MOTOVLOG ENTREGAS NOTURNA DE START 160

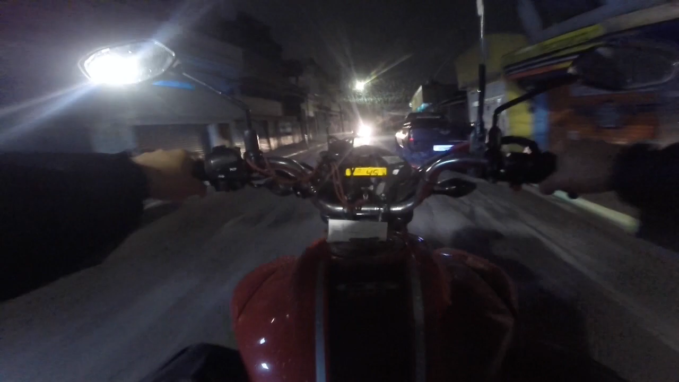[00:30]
Ainda mais que acabou de chover, capacete todo molhado. Atrapalha a visão demais. E é isso aí, família. Estamos aqui testando a câmera. Tô com ela aqui no suporte do peito. E como vai estar saindo os vídeos aí na entrega, certo? Se der tudo certo, mano, ia gravar um outro. Ia não. Esses dias eu gravei foi um outro, mano.